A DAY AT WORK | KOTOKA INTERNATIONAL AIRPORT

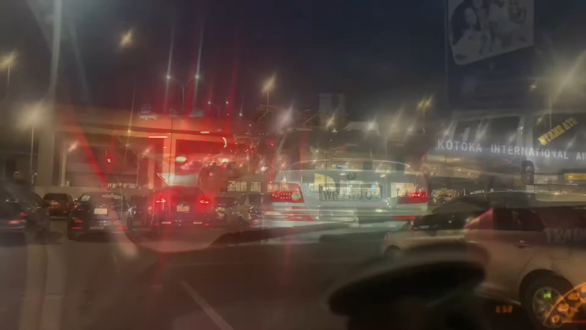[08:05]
As you can see, traffic, Ukofia traffic, Ubedrufi, no one breathy.